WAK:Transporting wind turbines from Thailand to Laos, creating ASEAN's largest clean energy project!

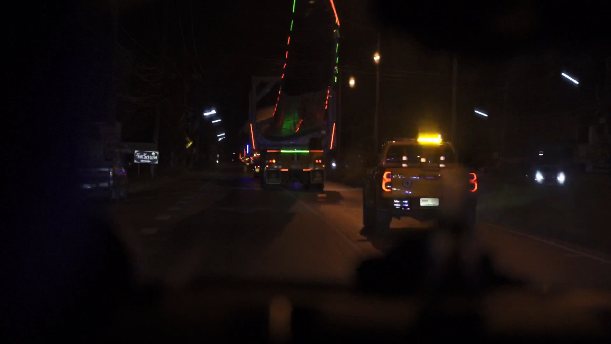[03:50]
During the transportation, escort cars are unsung heroes in transporting large wind turbine blades, ensuring safety for both cargo and communities.